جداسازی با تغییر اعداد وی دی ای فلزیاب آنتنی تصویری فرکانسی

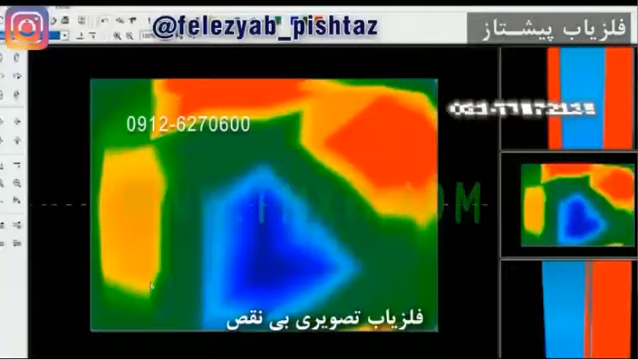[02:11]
هرفهی که باید انجام بده هزمین کاری سیستم اینه که تلار درست در اون بگیره و جدا سازی کنیم